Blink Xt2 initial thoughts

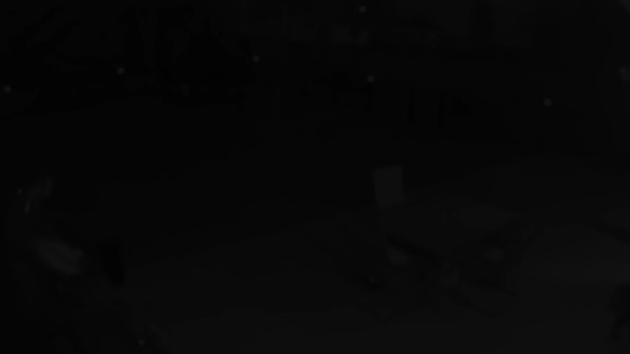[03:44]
so it's pretty good this is about night time right here I do run
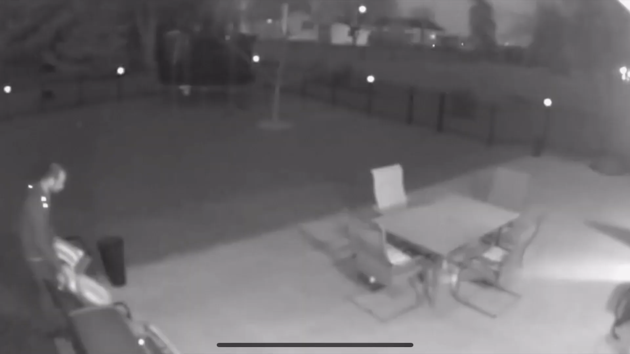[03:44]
two lights in the back of my porch actually they're brewing red